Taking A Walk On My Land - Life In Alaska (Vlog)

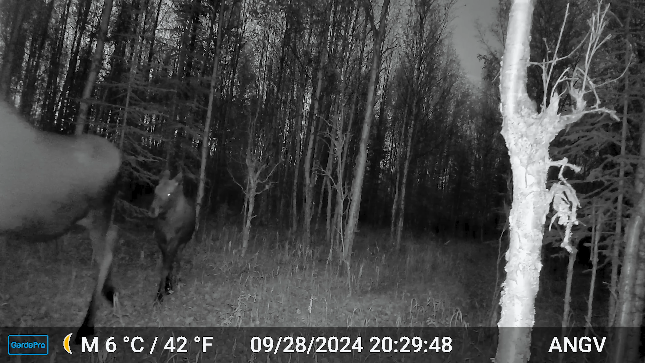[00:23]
It's usually it's a mom and her calf that frequent running through here.